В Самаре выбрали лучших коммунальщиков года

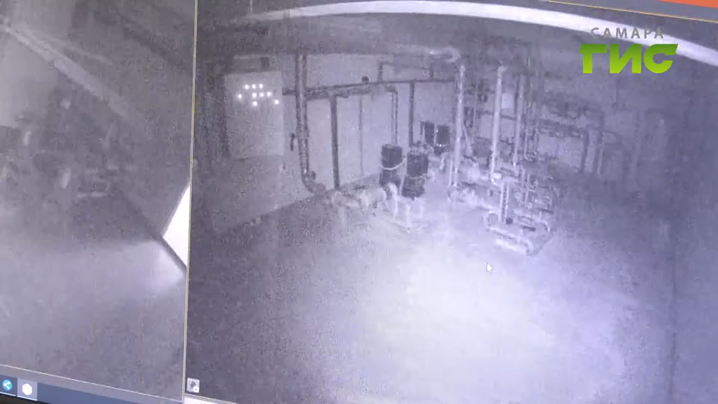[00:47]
Благодаря круглосуточному видеонаблюдению и сигналам специальных датчиков, которые устанавливают в котельных.